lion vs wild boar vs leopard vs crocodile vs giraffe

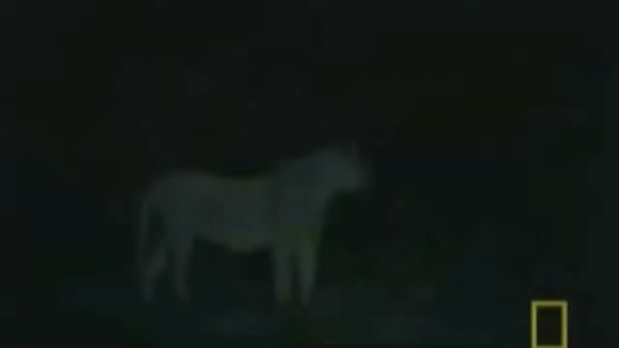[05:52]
But tonight, they will test themselves against the magic of these fearful beasts that grunt their way through the darkness.
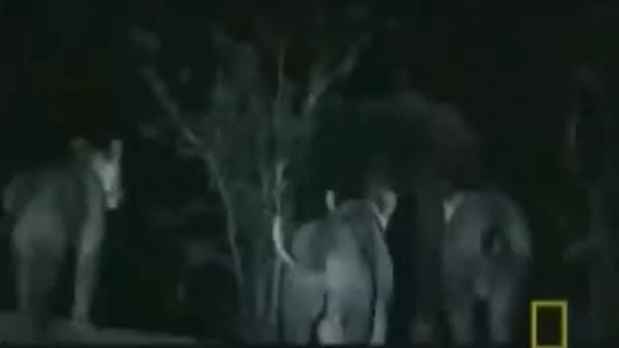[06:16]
Their behavior is bold and dangerous.
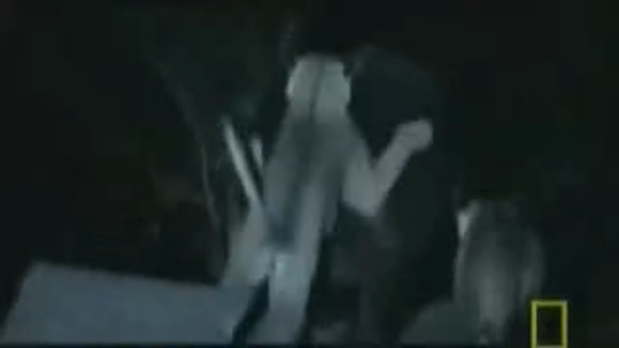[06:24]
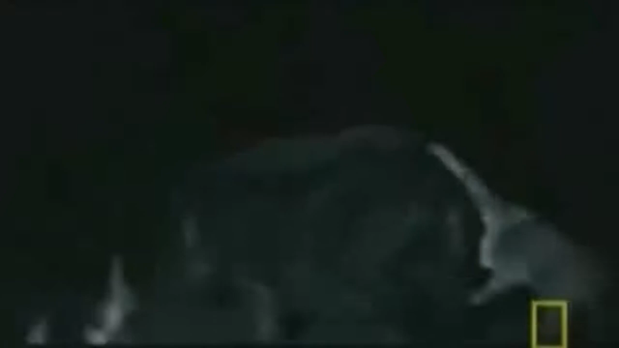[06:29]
They're still uncoordinated.
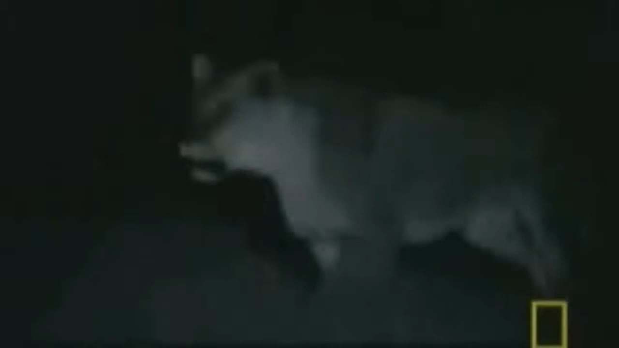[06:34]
It just comes, really, out playing.
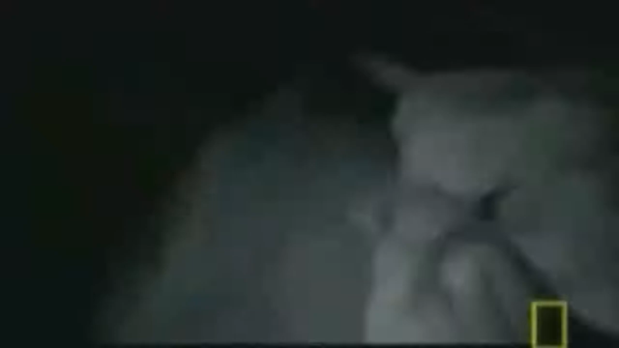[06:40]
But when the older brothers arrive, the game changes.